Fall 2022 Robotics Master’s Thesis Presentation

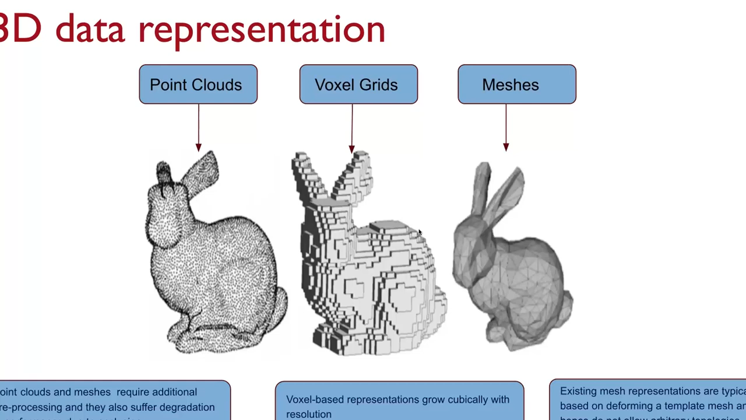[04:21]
and they also have a degradation in performance when occlusions occur. So, keeping all this in mind, like, building 3D-shaped trials is very computationally expensive, and is often limited to offline analysis for, like, real-world care sets. Yeah. So, the objective of the PC's work is basically to investigate the limits of nominal-use synthesis